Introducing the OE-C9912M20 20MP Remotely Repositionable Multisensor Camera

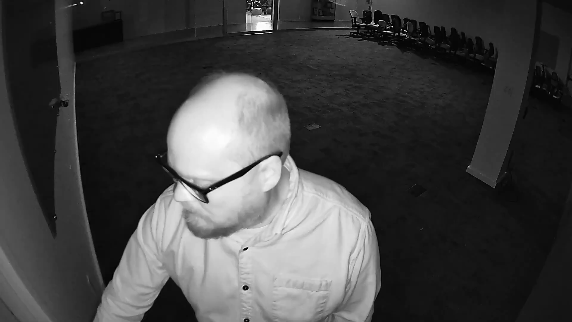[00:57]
Get clear images in tough conditions day or night with true WDR and integrated IR illumination.